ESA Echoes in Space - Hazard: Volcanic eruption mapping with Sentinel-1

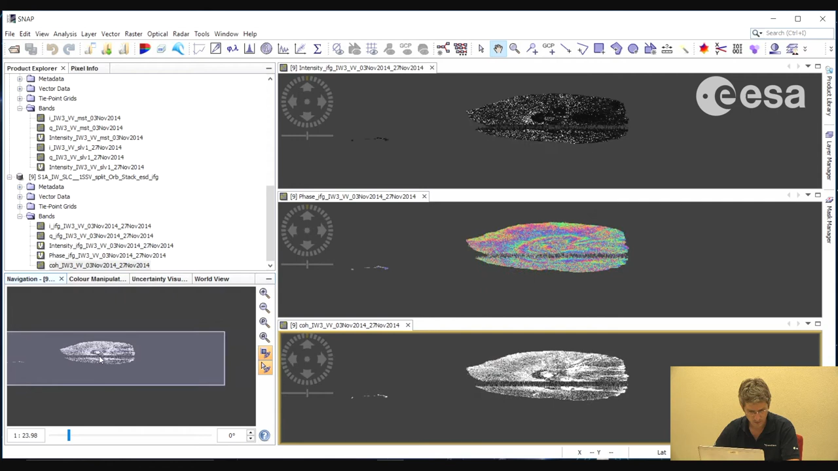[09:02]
We can see that in the coherence image, there are some areas where you have high coherence, and other areas where you have very low coherence. And in the areas of very low coherence, we do not see clear fringes in the interferogram. Only in the areas of high coherence do we see these clear fringes.
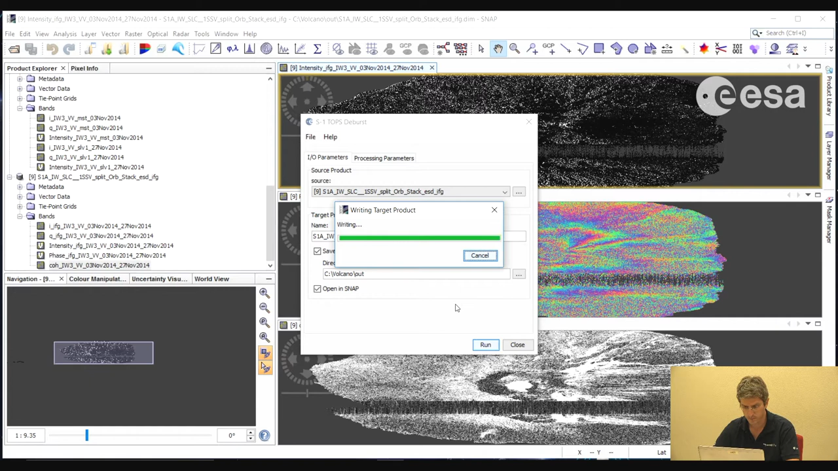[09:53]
And here we can leave all as default. And select Run.
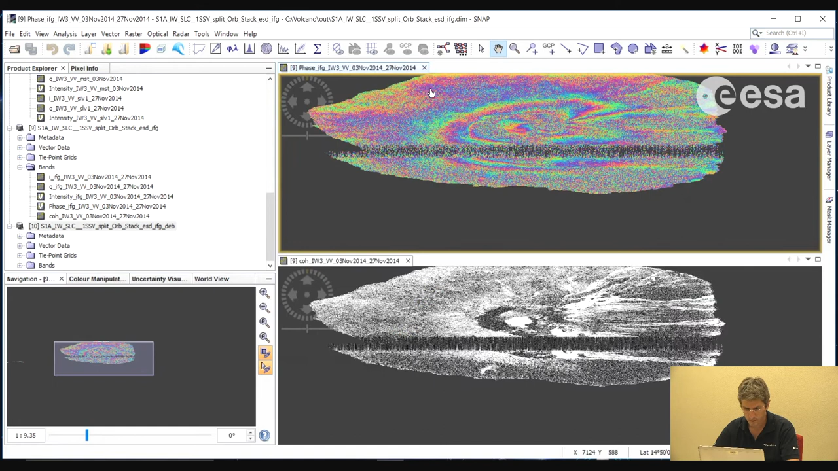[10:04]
So we can close these viewers. And if we look at the interferogram, we can see that the product has been de-burst.
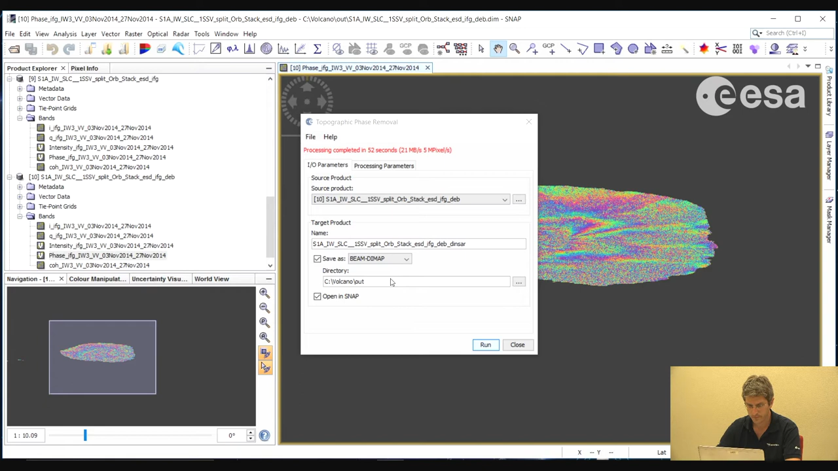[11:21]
So here we have the differential interferogram. And we can open that here.
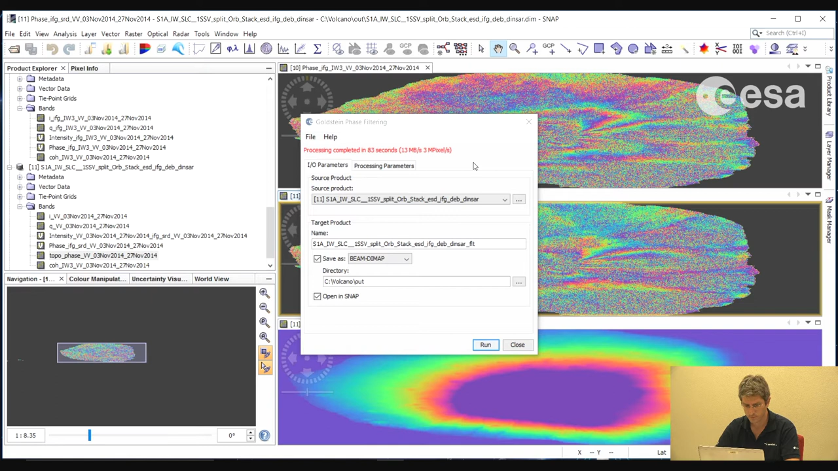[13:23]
So now let's compare the filtered and the non-filtered phases.
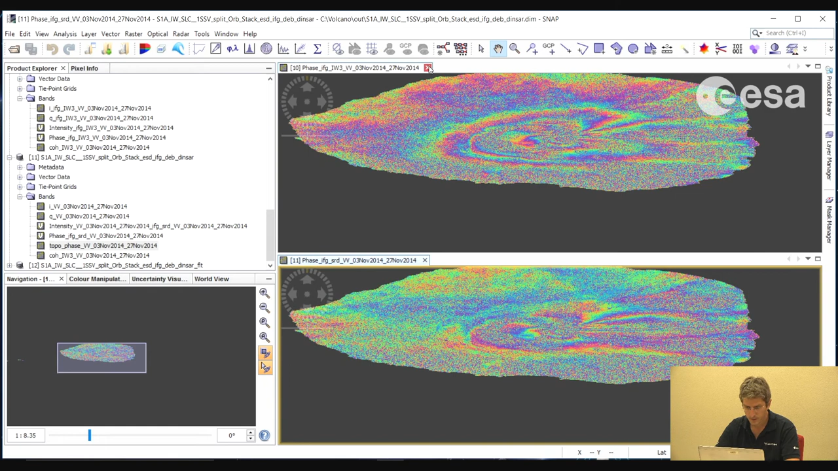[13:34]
So here we have our filtered phase. And here we have our non-filtered phase. So we can see that the filtered phase is much cleaner.
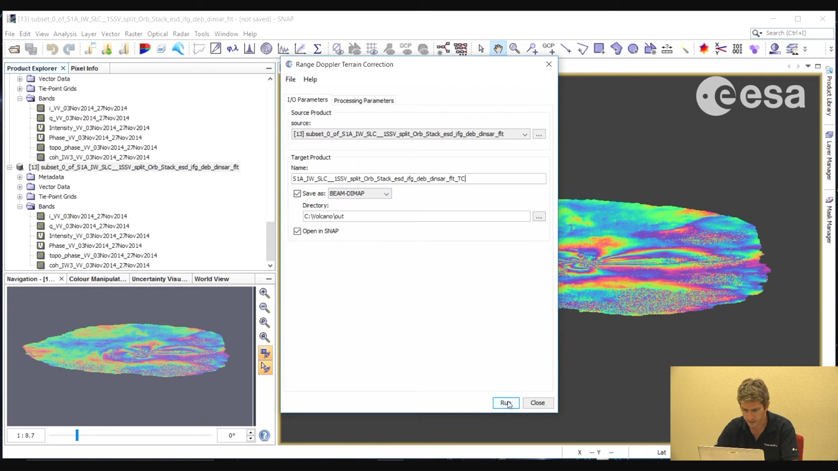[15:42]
which we will leave with the default underscore TC terrain corrected suffix. And then we will select Run.